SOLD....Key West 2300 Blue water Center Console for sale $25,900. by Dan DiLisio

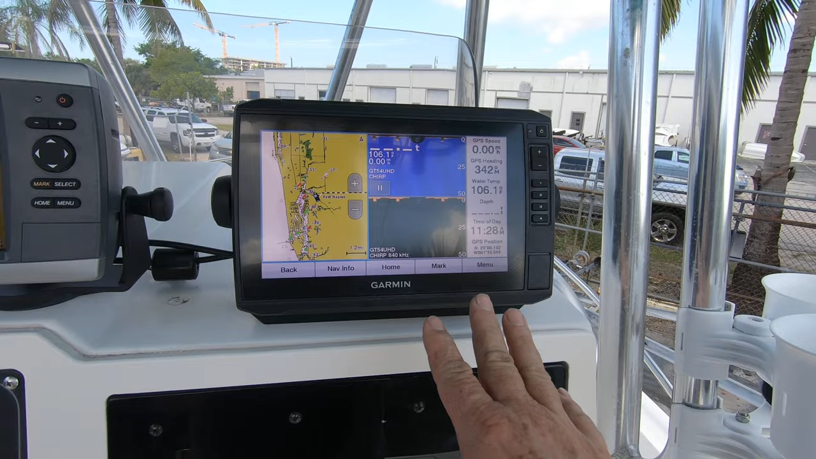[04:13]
nice late model i guess 10 inch screen and it has the fish finder and gps and this is a backup gps probably